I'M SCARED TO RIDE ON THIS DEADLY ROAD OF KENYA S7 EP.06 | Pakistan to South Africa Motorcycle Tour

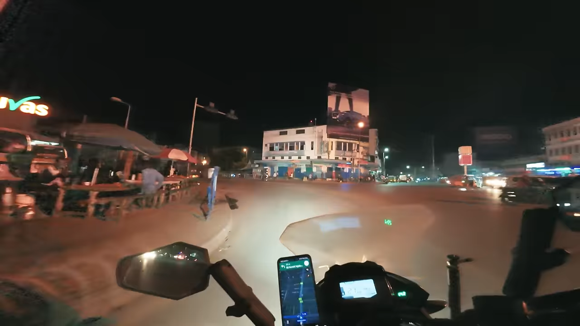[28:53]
अभी भी यहाँ पे मार्केट लगी हुई है, बस आखिरी सामान रह गया लोगों का जो उठा के लेके जा रहे हैं।
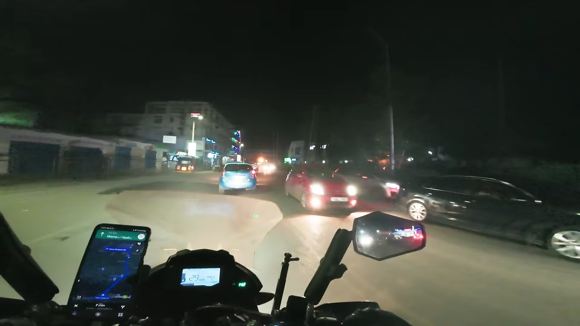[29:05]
मुंबासा के बारे में सुना है कि ये काफ़ी सेफ है तो इसलिए कोई इशू नहीं है।
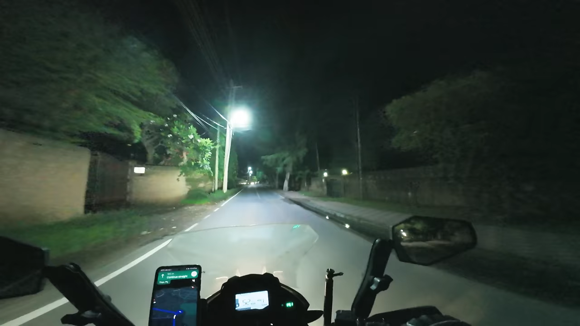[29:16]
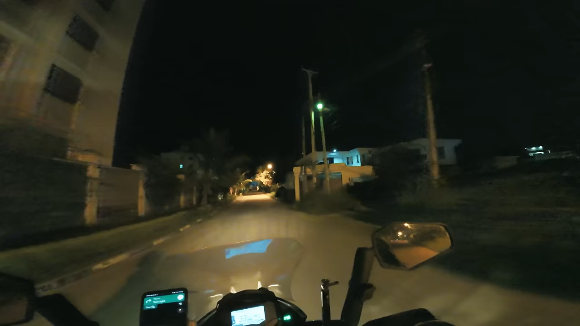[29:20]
एरिया तो जी ये बड़ा पॉश लग रहा है और घर भी बड़े बड़े हैं यहाँ पे, पीछे सिक्योरिटी वाले भी थे जो आने नहीं दे रहे थे मोटरसाइकिल को तरले में थे, क्योंकि मैं कहा भाई जान सुबह से निकले हैं जान दो। ये वाला है मेरे ख्याल में।